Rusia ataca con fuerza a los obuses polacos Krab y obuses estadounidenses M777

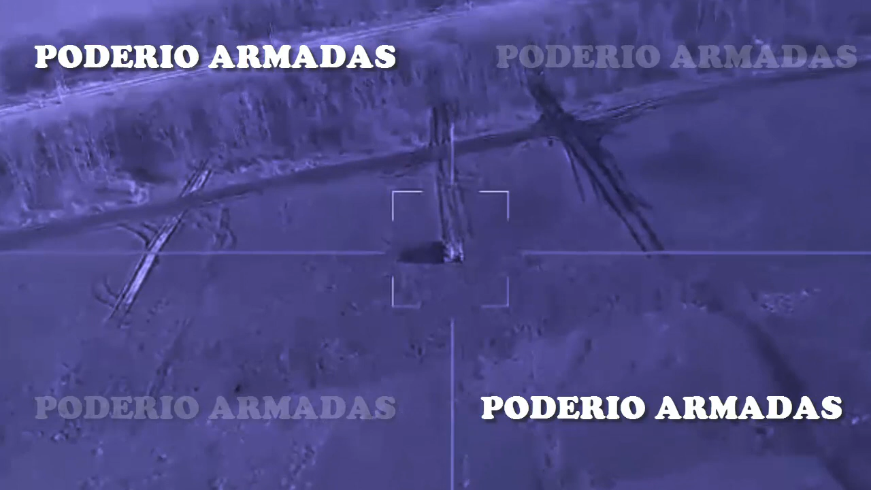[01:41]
lo que permite a la aviación rusa atacar posiciones ucranianas.
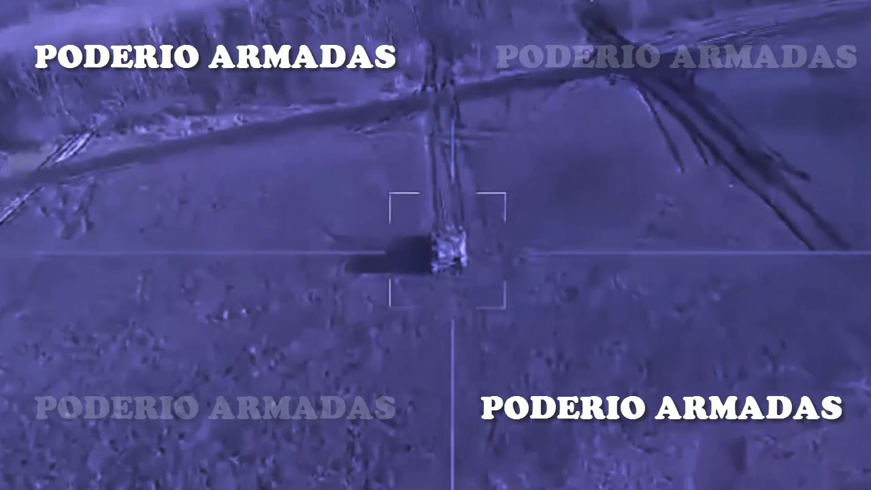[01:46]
Rusia ataca con fuerza a los obuses M777, M109 y Krav de la OTAN.
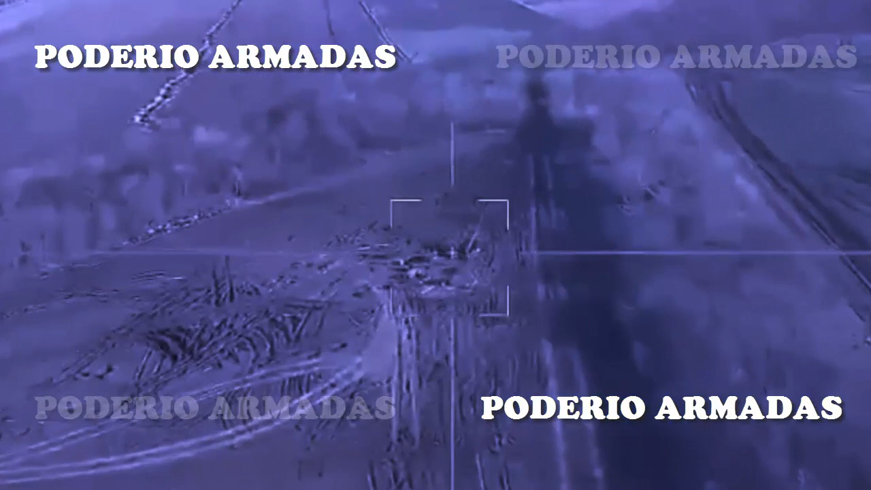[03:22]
Los desechos alrededor de muchos de los cañones alcanzados sugieren que habían estado disparando desde una única posición el tiempo suficiente para que el pesado
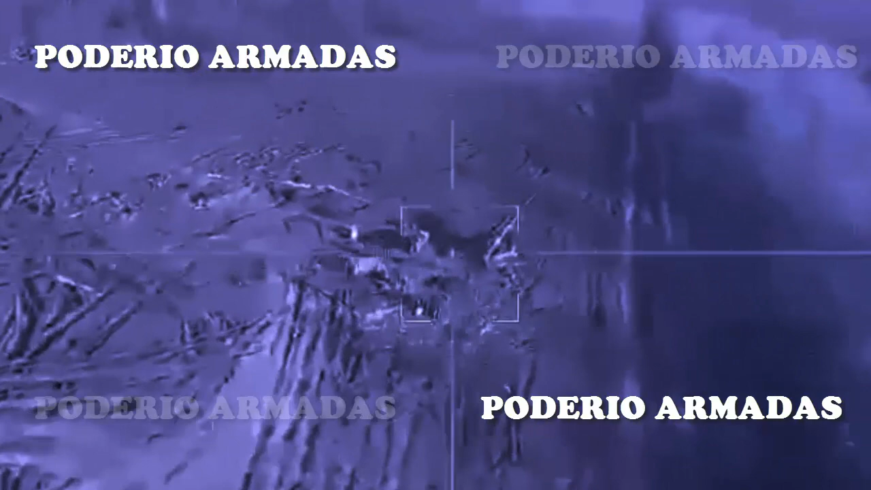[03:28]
aparato de mando y control ruso entrara en acción, tendiendo una emboscada a los grandes cañones ucranianos.